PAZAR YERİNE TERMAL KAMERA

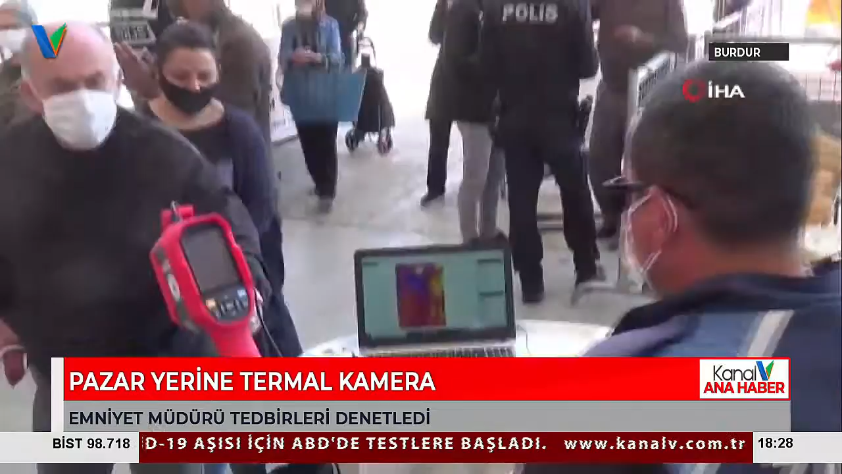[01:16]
Burdur Belediyesi tarafından girişte termal kamerayla ateşler ölçülürken maskesiz pazara girilmesine de izin verilmedi.